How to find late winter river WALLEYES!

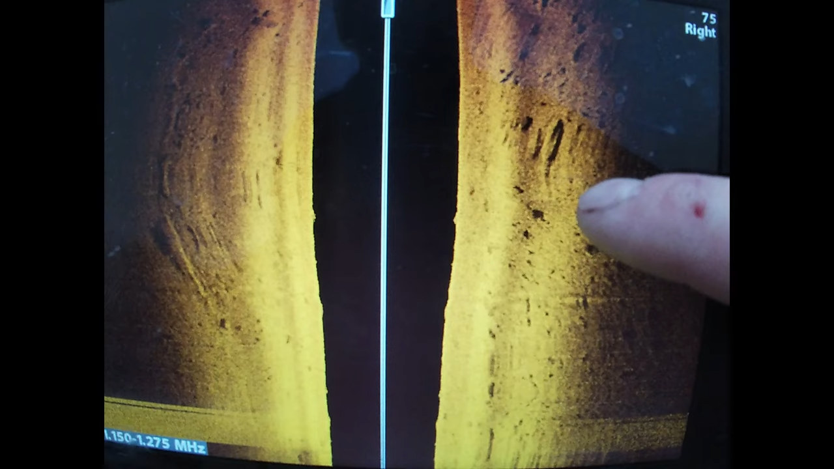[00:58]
These little dots off to the side that are sitting beside me. Those are fish. They're probably walleye. They could be suckers, red horse.
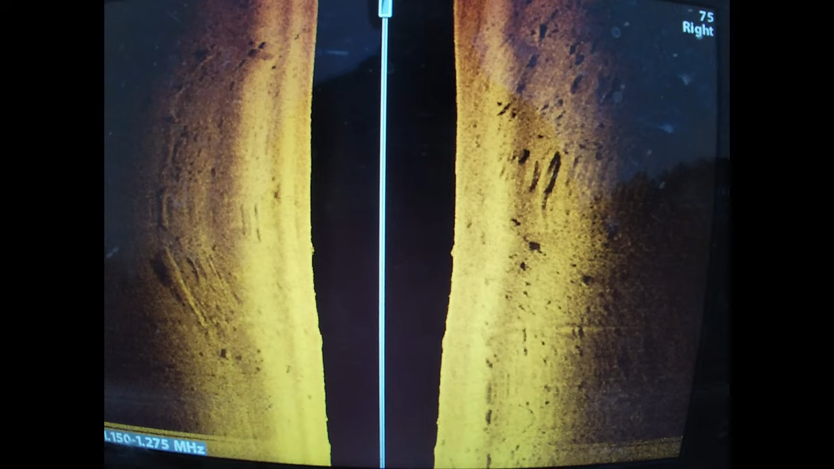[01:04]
I don't know. But when they're potted up like that, three, four, five in a group, those are usually walleyes. That's my secret spot. That's a quill back. All right, that's quite funny. No, that's a walleye.
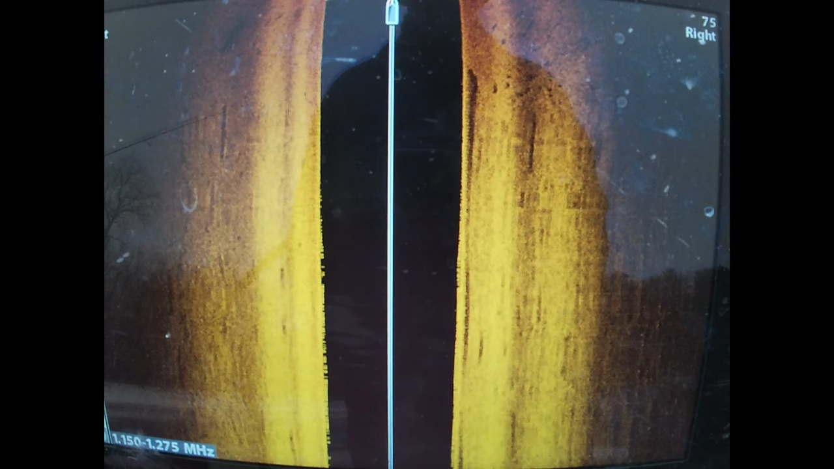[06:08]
And now here's a whole bunch of fish here. They could, a lot of those could be suckers and a lot of them could be rough fish, red horse, who knows.
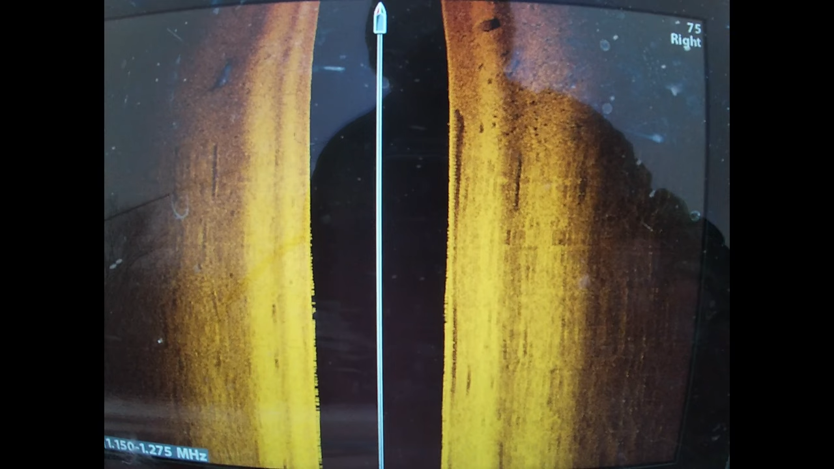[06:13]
But there's like a whole bunch of little dots.
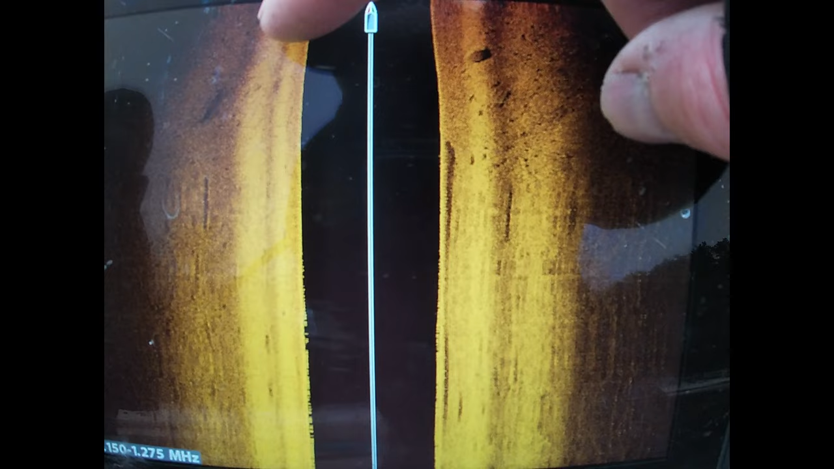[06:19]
There's some on the left here too. We're just moving, moving around a little bit. Trying to get the side imaging.
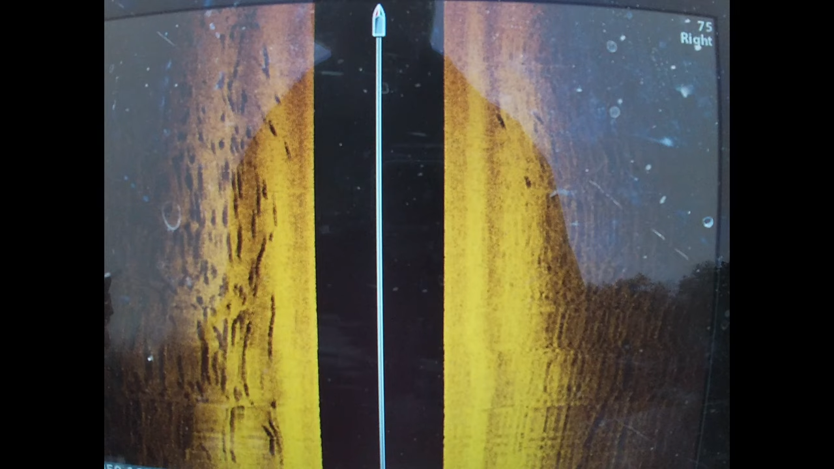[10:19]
All right, so this is kind of what we're looking for here. Just putzing around with the trolling motor.
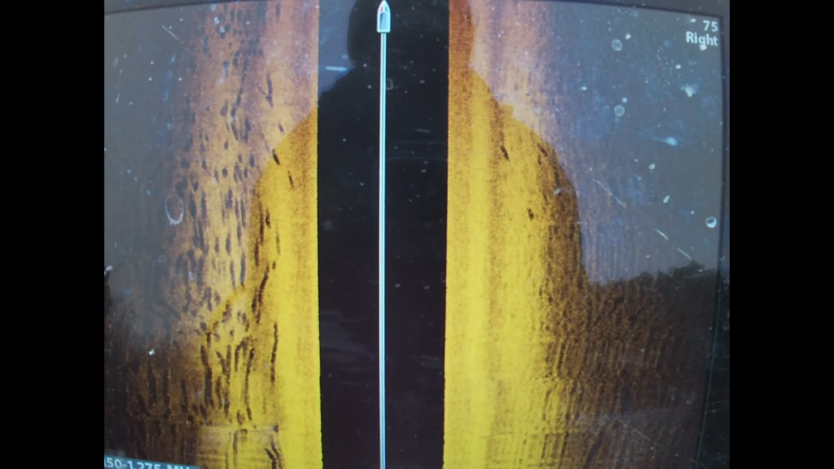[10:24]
I'm looking for these little specs. These are fish. These are fish here.
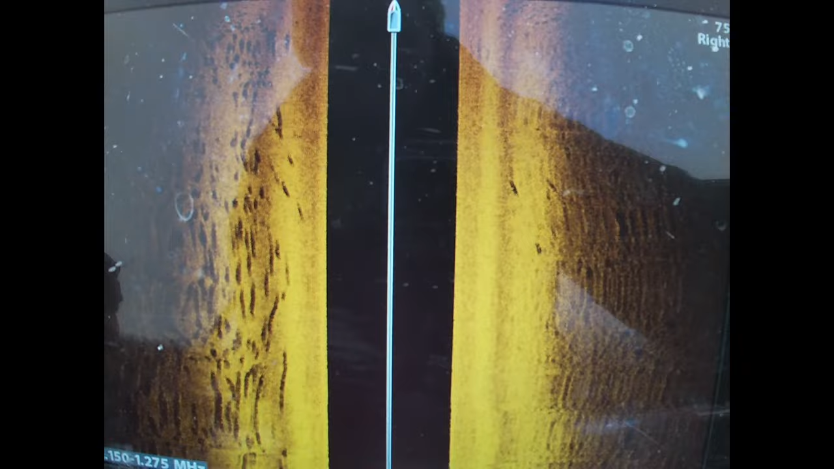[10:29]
Kind of go through my settings real quick. Got the tight speed on 2.
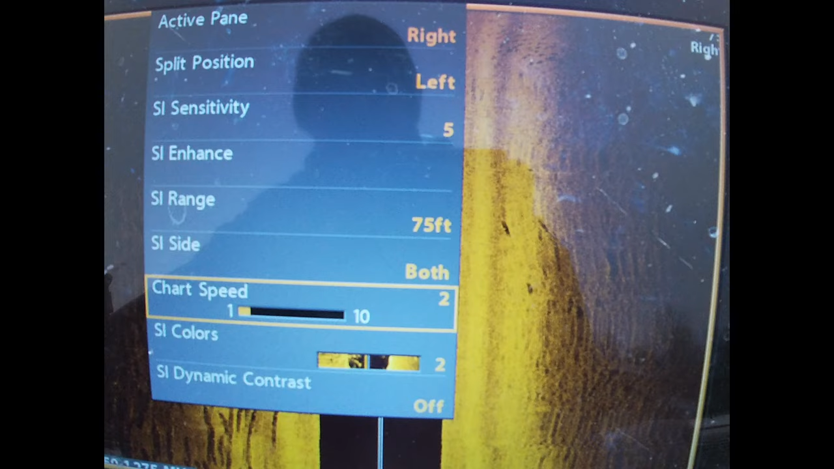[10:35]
Sensitivity 5. There's a cluster of fish there.
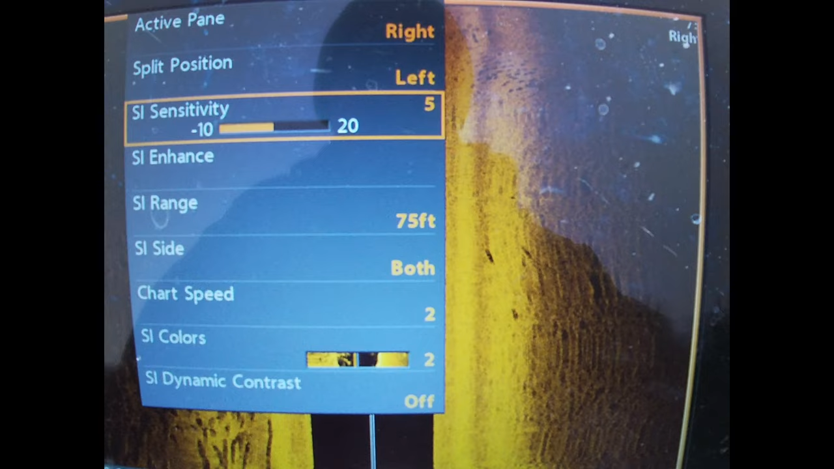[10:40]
Sight imaging enhanced. Got that on 9 for contrast.
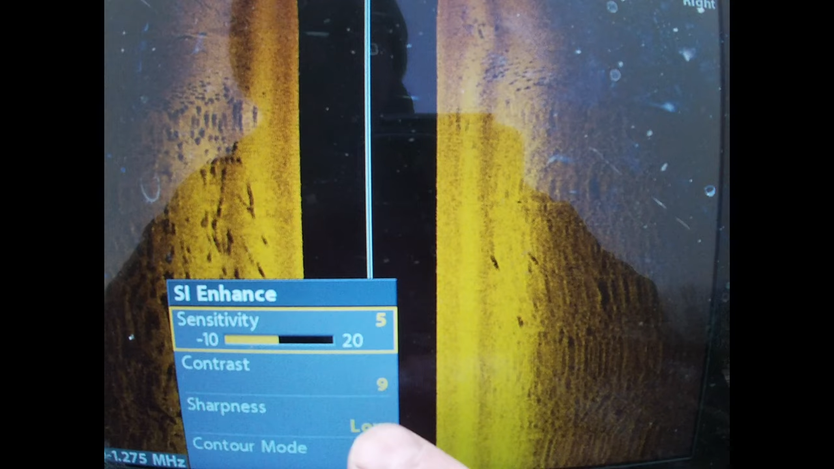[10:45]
Sharpness low.
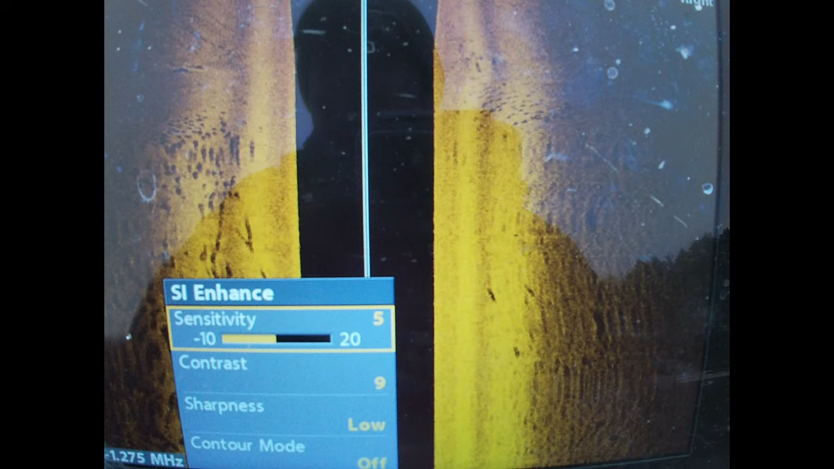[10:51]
Don't really need a whole lot of gain on the river when it's this clear in the winter.
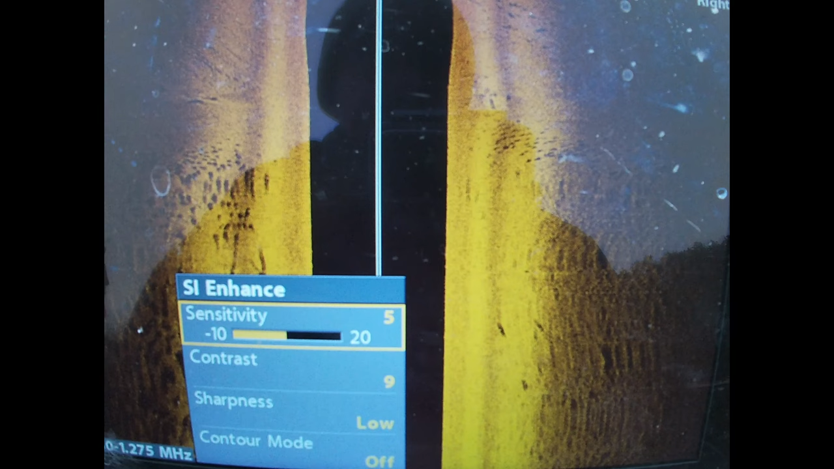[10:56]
As it gets dirtier, you need to adjust your setting sensitivity up.
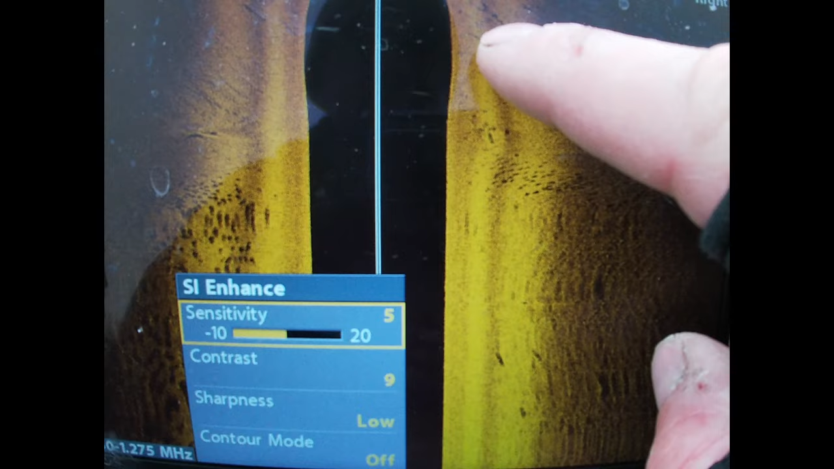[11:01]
There's a cluster of fish there I'm looking, looking for. Just kind of putzing around with the trolling motor.
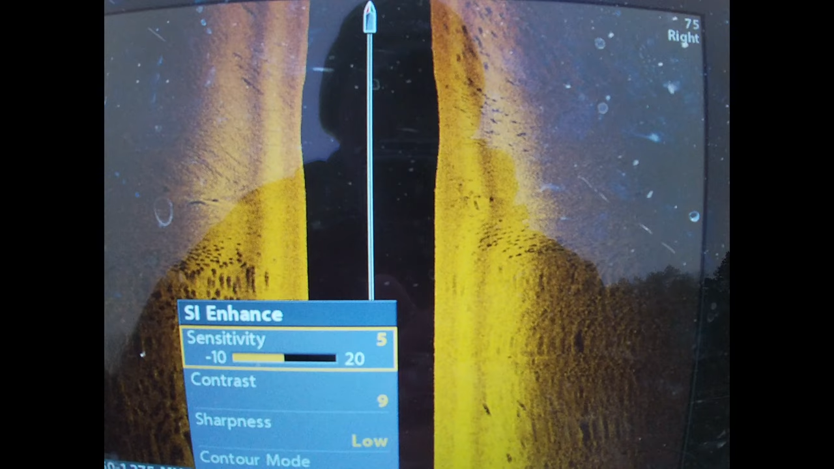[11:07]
Some of this is rock over here. Like this here.
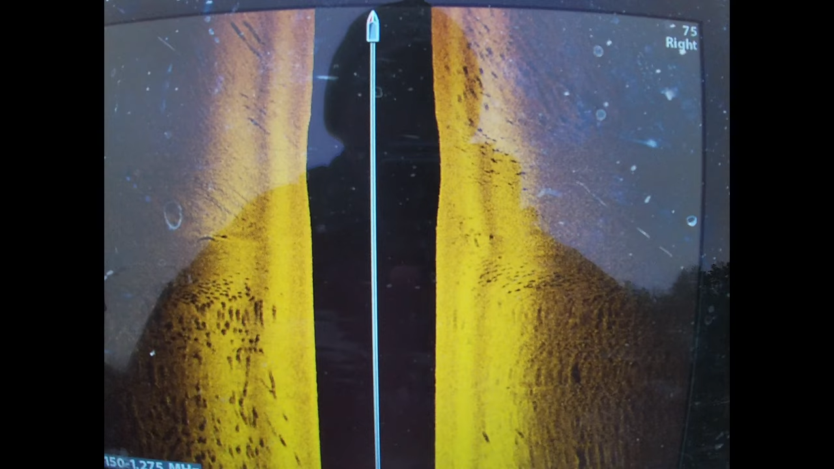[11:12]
But that, yeah, that's kind of what I'm looking for is these little groups right here. Of little specks.
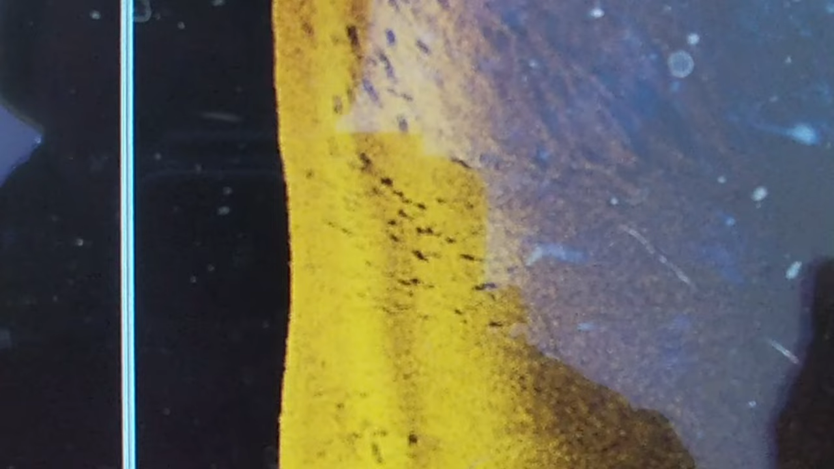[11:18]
Those are usually walleye. There could be some red horse, suckers, carp, like things like that mixed in with it.
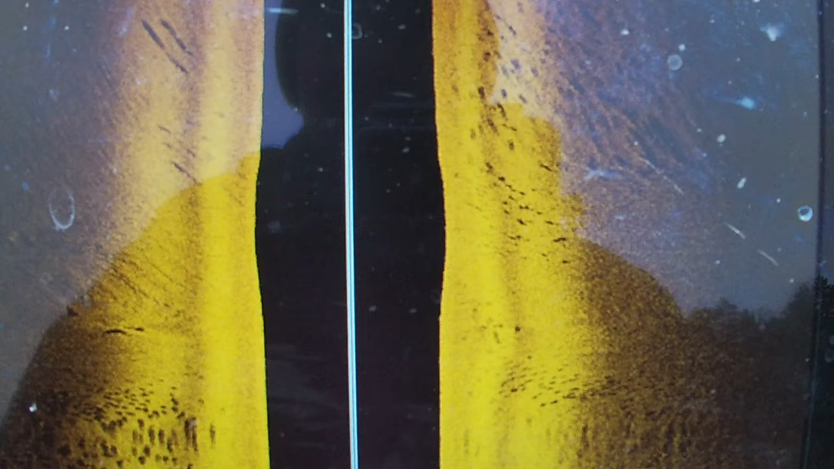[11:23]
But those are generally walleye. I think it's a, I think this one's a coilback.